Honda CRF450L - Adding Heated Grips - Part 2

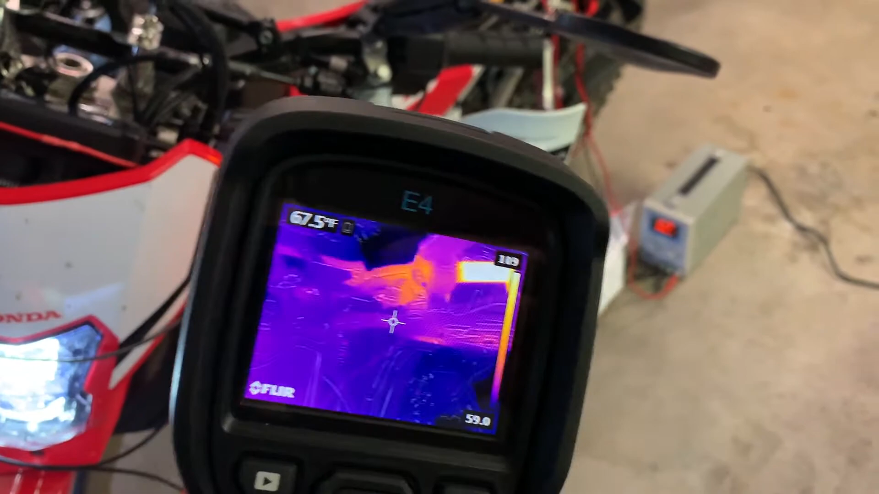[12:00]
On screen: spot 67.5°F
This has been running now for about 10 minutes. Let's take a look. So what we're looking at here, before we use the forward-looking infrared, is this connector here is where we're drawing our power from.
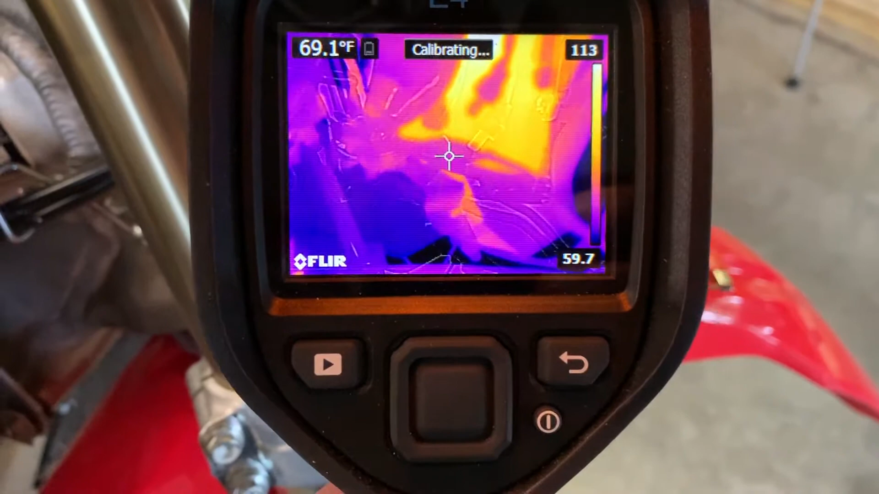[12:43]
On screen: spot 69.1°F
And that's the wire behind it. That's 72 degrees. Ambient in here is more like 65.
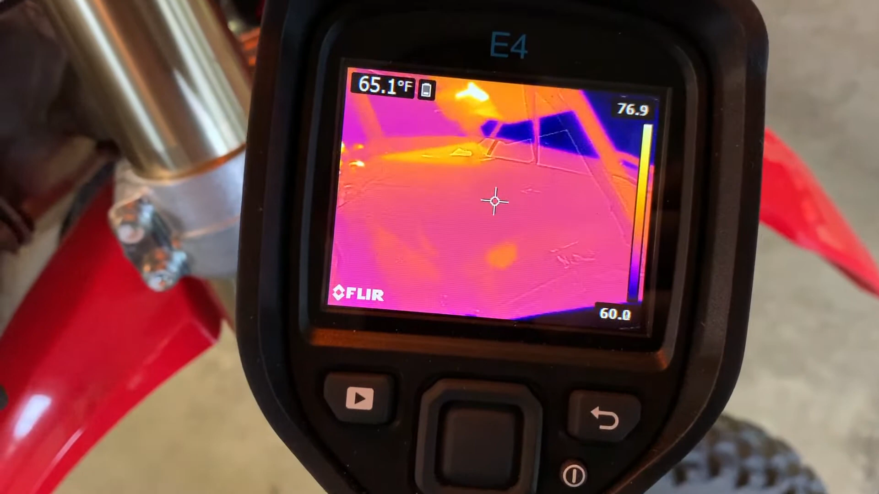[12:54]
On screen: spot 65.1°F
So it's just barely warming up there. What's hot here is the headlight.
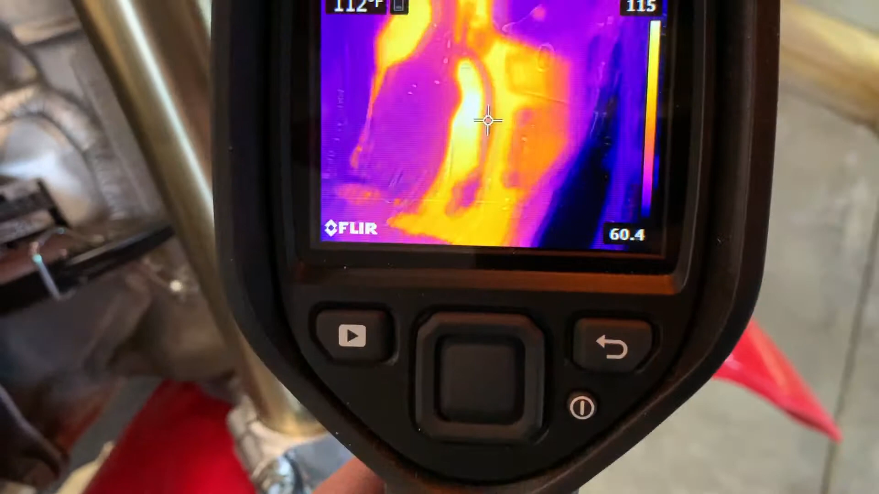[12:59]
That's the housing for the headlight. And when I say hot, it's relative. I mean, it's 114 degrees.
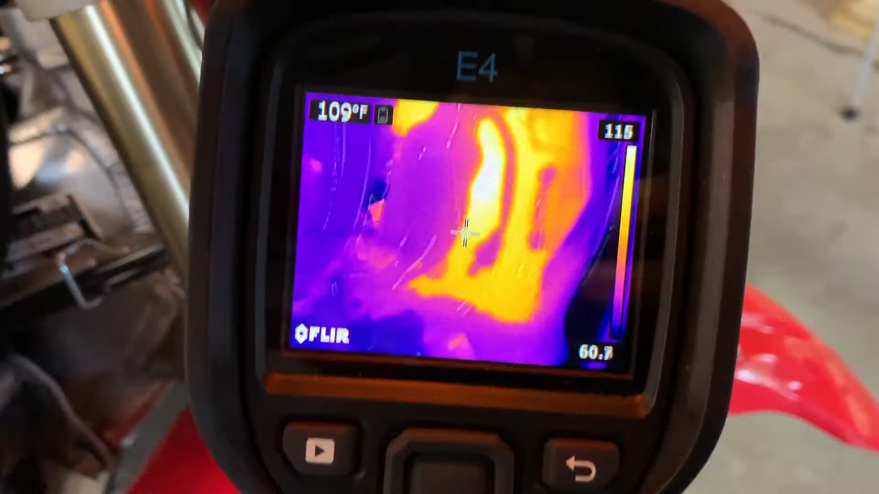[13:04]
On screen: spot 109°F
But that wire's not warming up at all. There is one wire that's feeding this whole area that has warmed up a little bit.
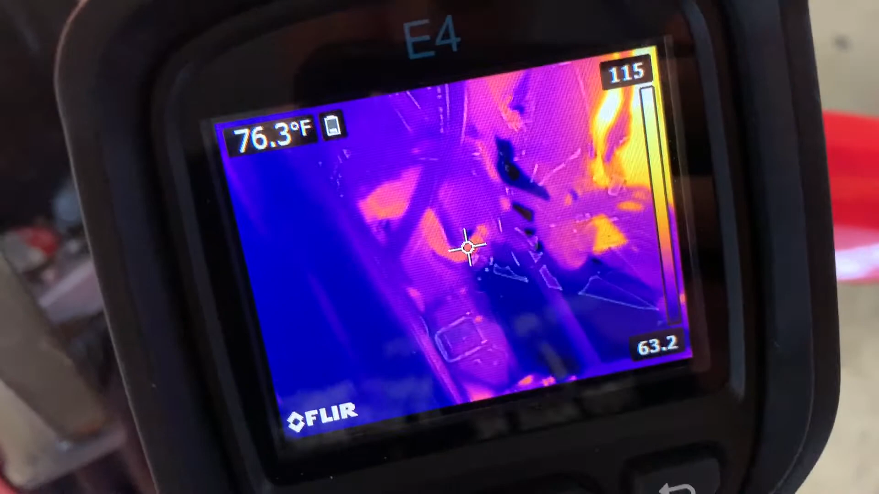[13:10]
On screen: spot 76.3°F
But, you know, again, it's 77 degrees, 78 degrees.
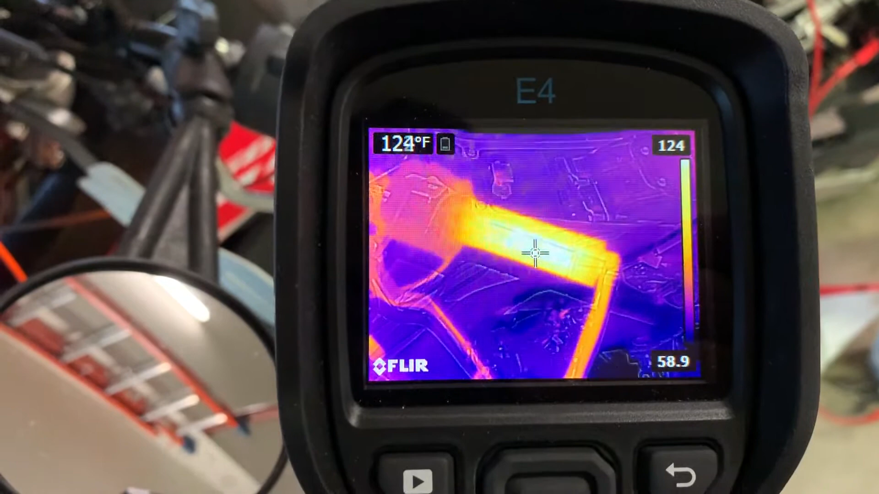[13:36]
On screen: spot 124°F
about 124 degrees, 125 degrees Fahrenheit.
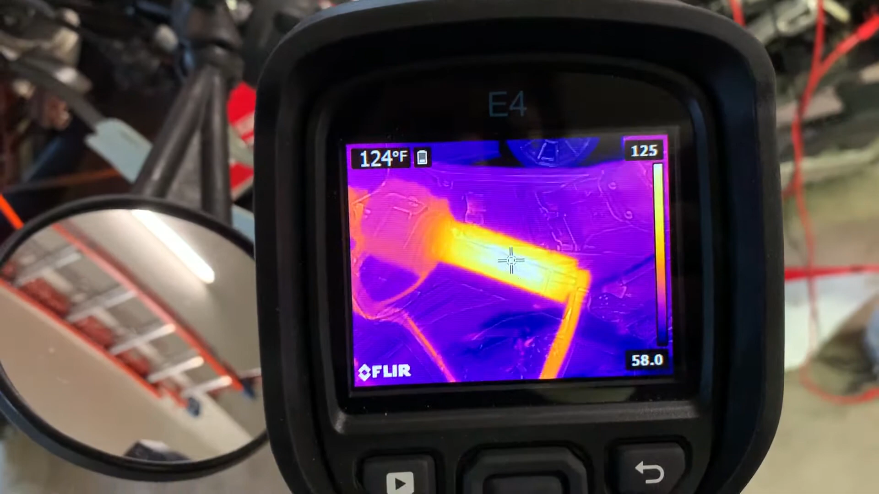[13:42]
On screen: spot 124°F
These are on high. The throttle side is damn hot.
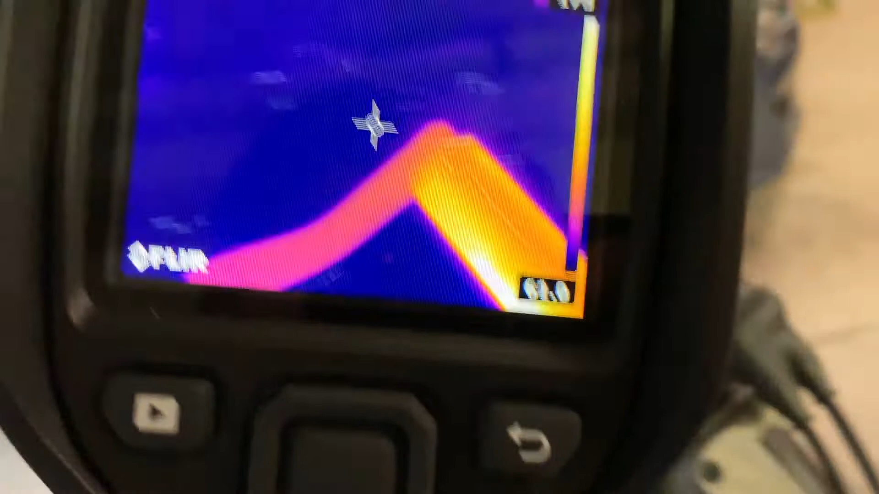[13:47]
I kind of wish they still offered this kit with different pieces per side, because this side is, this is up to 180, 186 degrees. Now, I don't have my hand on it.
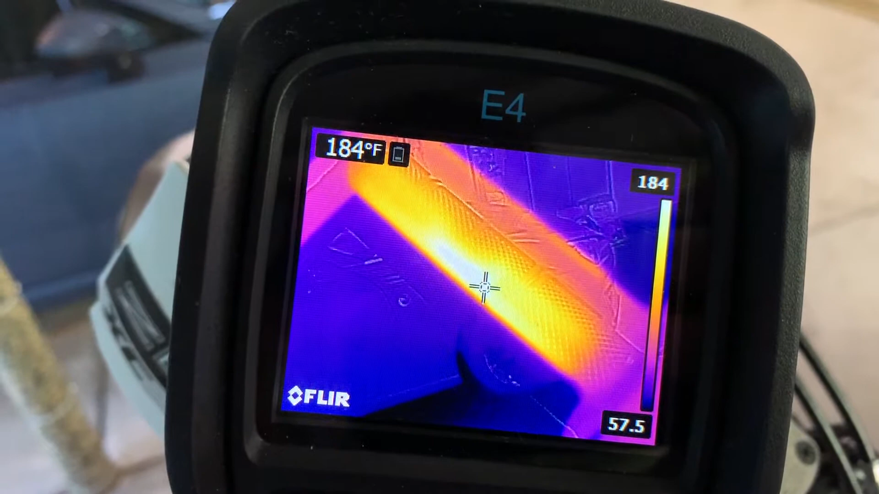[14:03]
On screen: spot 184°F
That would be dissipating some of that heat. But, man, this side is hot. Like, it's uncomfortable to hold with a bare hand.
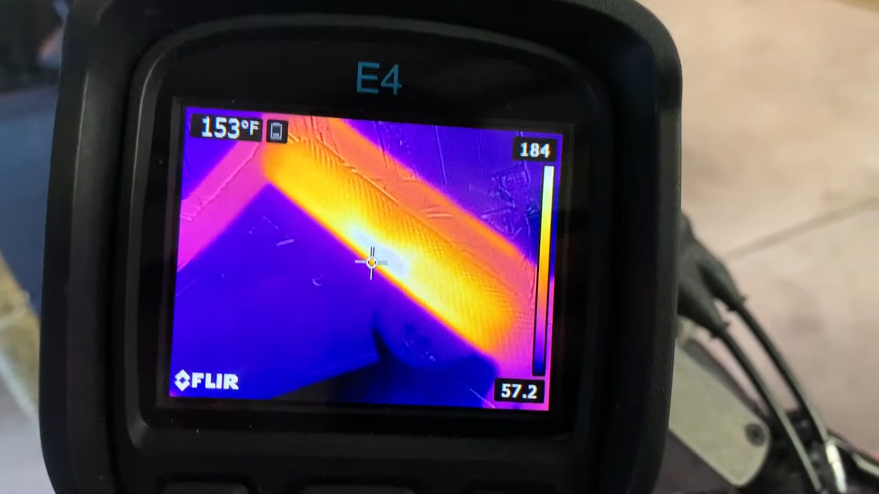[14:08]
On screen: spot 153°F
You see what it is around the other side?
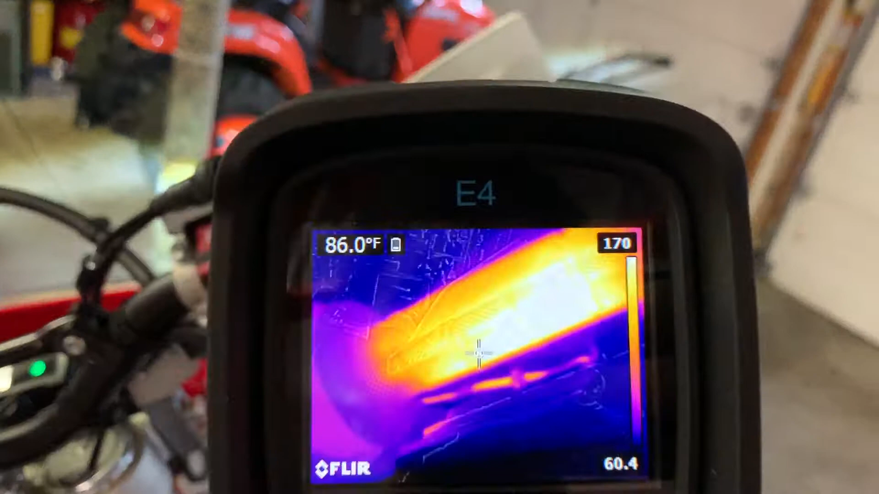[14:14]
On screen: spot 86.0°F
It's the hottest up in that, that front part.
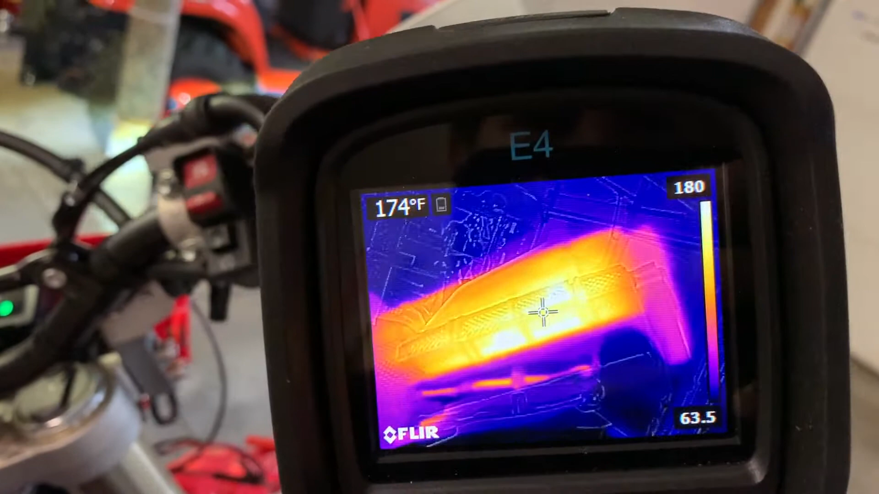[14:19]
On screen: spot 174°F
But even here, it's still hot, 180 degrees. That is really hot.
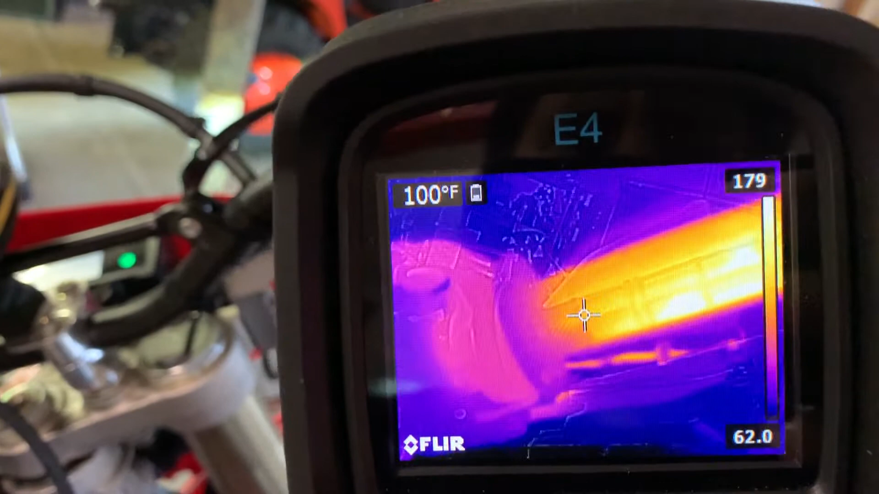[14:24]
On screen: spot 100°F
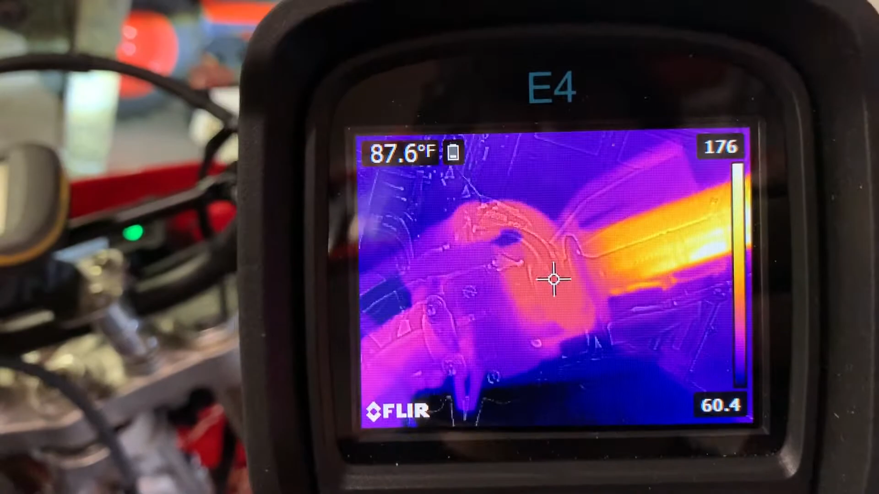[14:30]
On screen: spot 87.6°F
It's actually warming up the, the throttle control next to it.
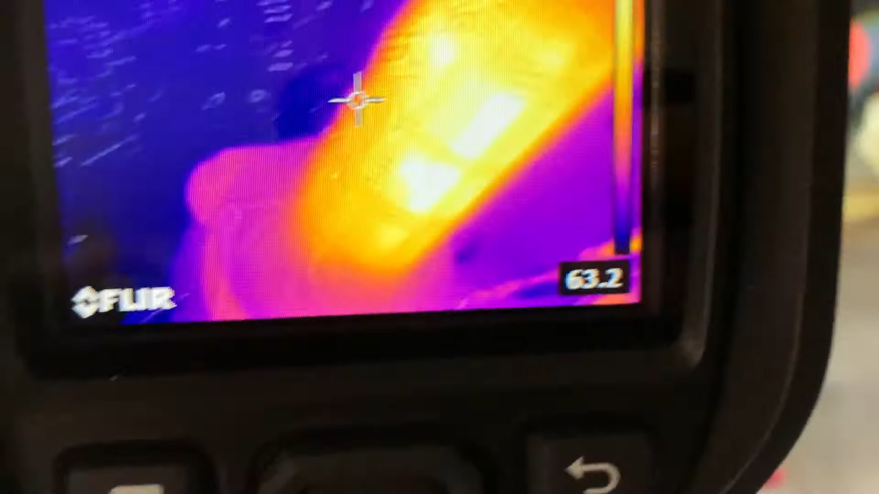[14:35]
Just from the heat radiating off of it. And warming up the hand guard.
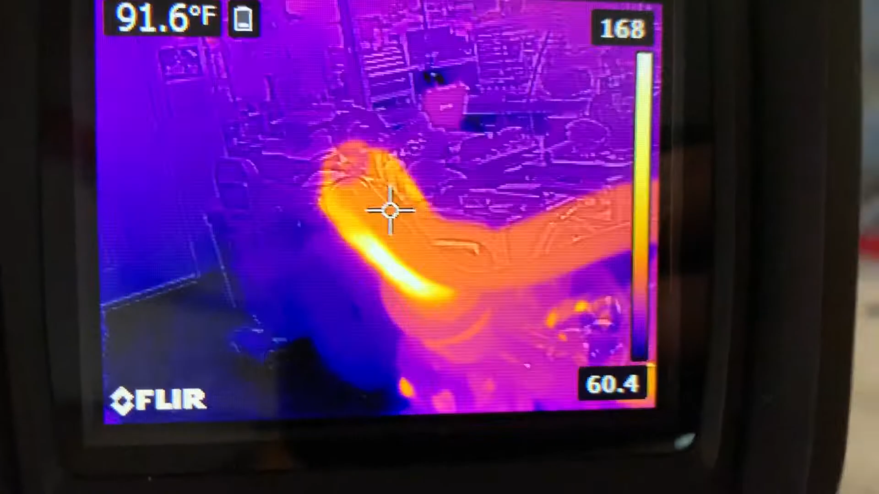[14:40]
On screen: spot 91.6°F
On this side, I wonder if you can see the, oh yeah, you can see the hand guard.
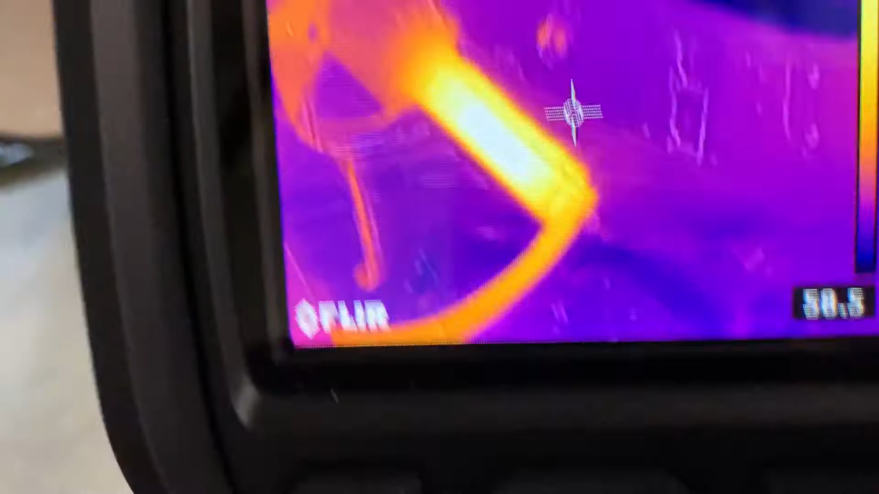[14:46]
You can see that some of the heat's dissipating into that hand guard.
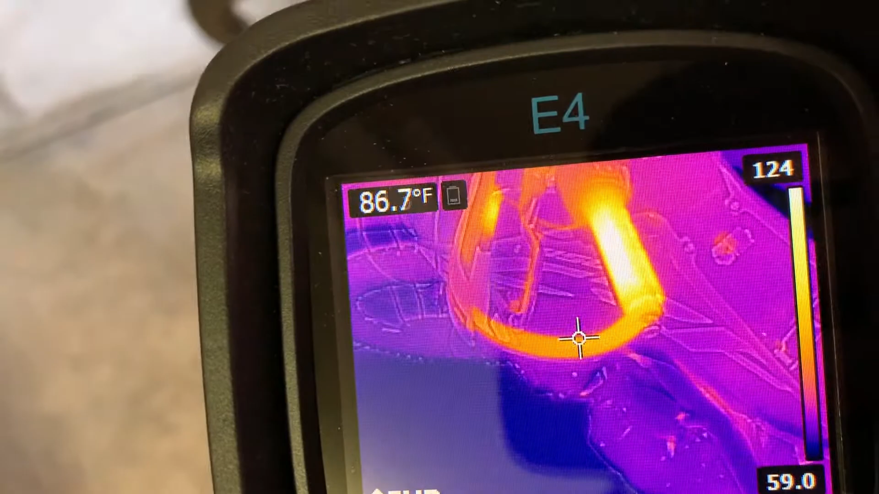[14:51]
On screen: spot 86.7°F
Nothing wrong with that. And you can see the heat dissipating down into the, the handlebar as well.